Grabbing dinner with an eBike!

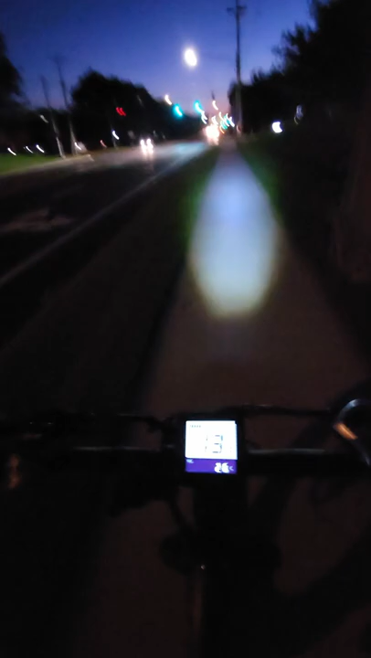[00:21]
And by the time I had picked up all the food, it was getting quite dark at this point, so I was very glad to have those lights.